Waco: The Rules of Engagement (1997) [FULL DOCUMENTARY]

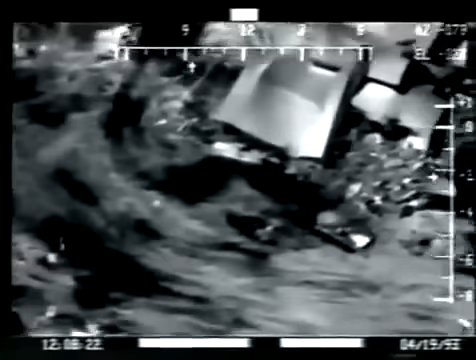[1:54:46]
When we see it in slow motion and we see the flash, it appears to be a single flash, but it is not a single flash.
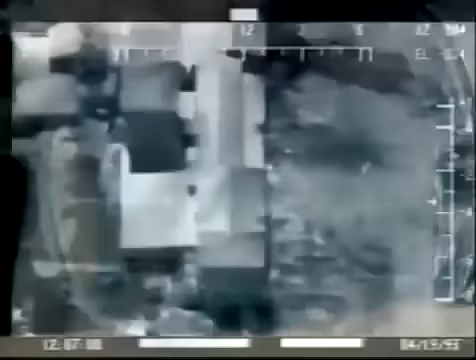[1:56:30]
This one was found here, near the corner of Mount Carmel where the first fire started.
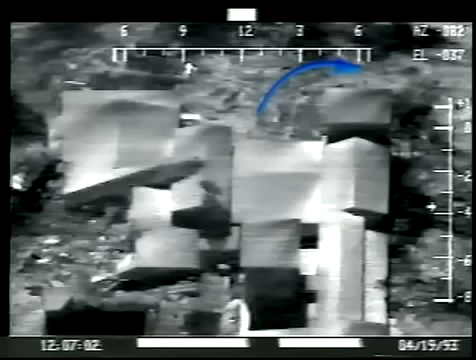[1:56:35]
The other was found here, in the kitchen dining room area.
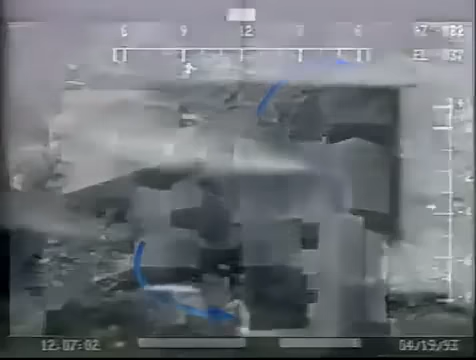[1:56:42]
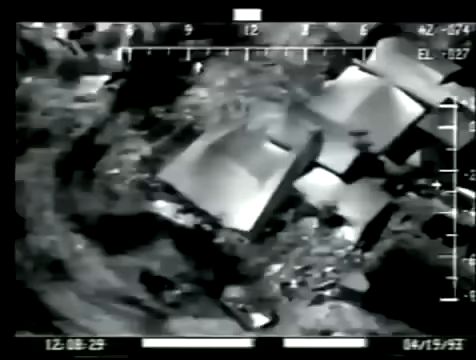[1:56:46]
Twenty seconds after the two gymnasium flashes,
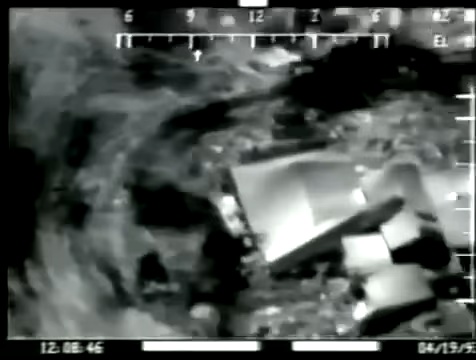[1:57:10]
which indicates it's a rapid fire weapon of some kind.
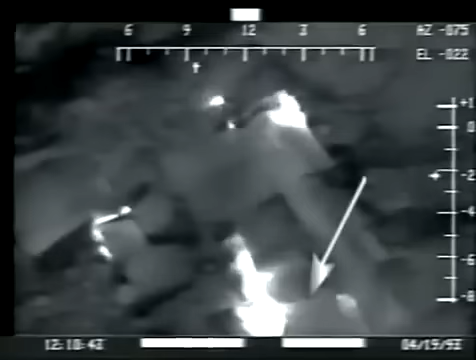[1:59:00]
It was their only way out except for one thing.
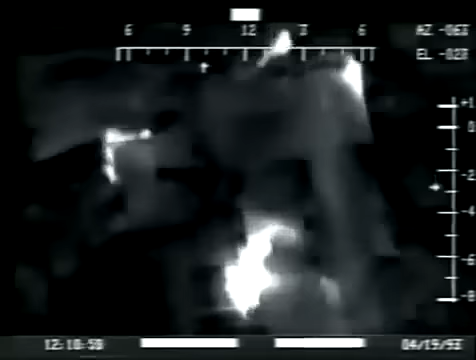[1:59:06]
Two men outside were firing machine guns at them.
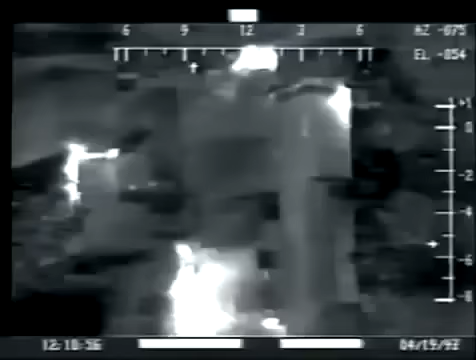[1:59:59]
When we analyzed the tape, we found out that there's two people there in this area here.
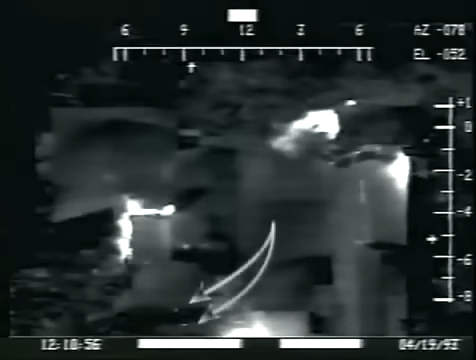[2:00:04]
And they're firing for about 30 seconds in this area, right here where we have the burning dining room area.